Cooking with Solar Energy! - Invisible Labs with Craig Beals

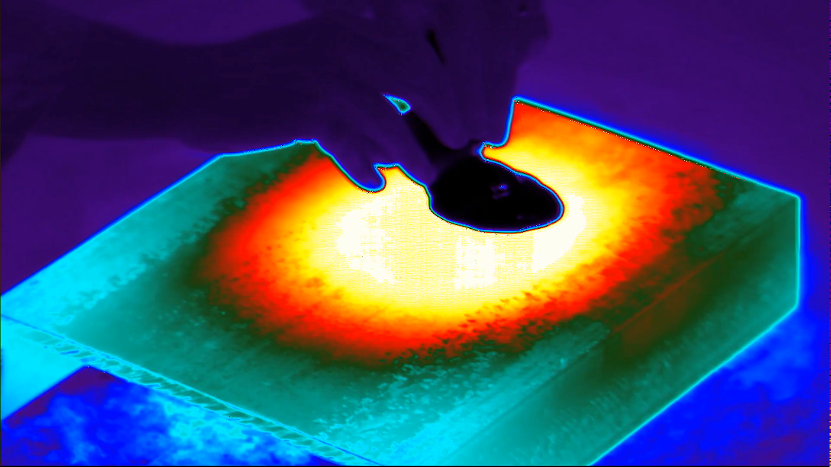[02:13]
how do you like your eggs
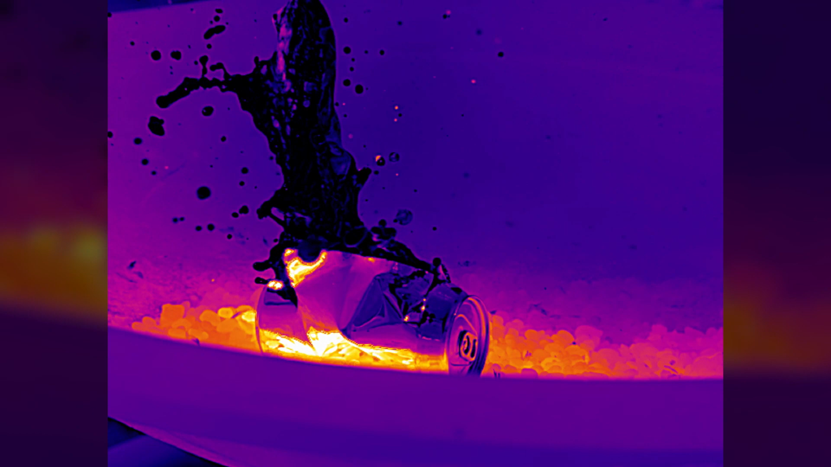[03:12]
the cold pop is like dark black because it's cold it doesn't have any infrared energy in it look at it's washing around in there
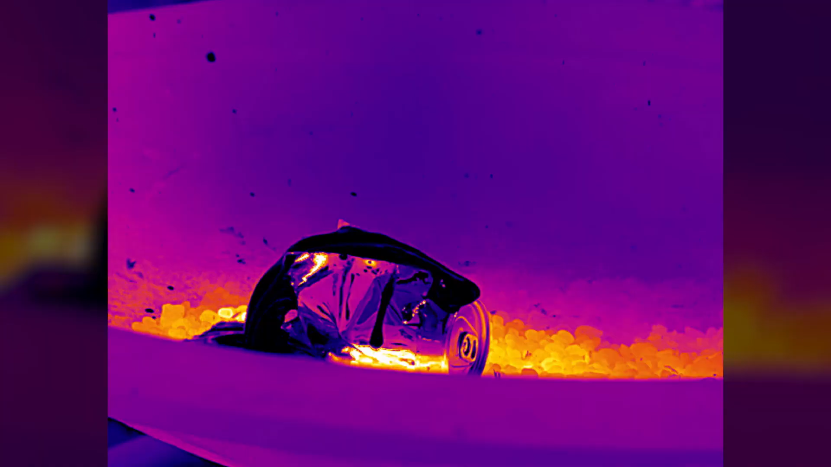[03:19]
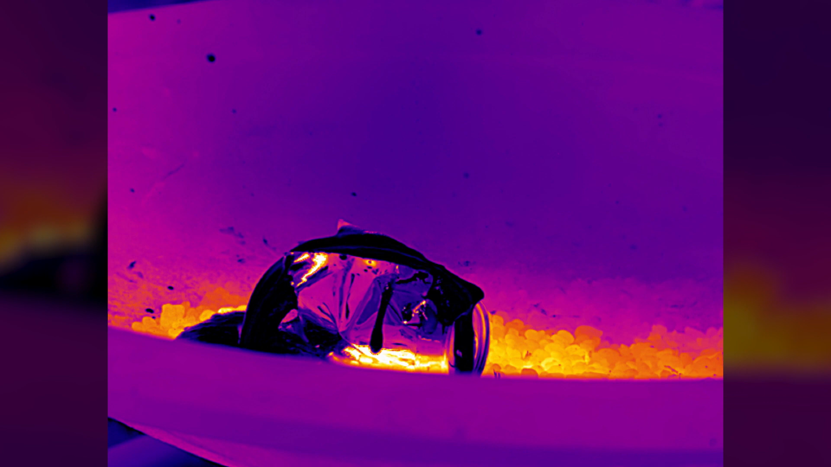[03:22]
it melted that aluminum it was under pressure and it just seriously that's cool yeah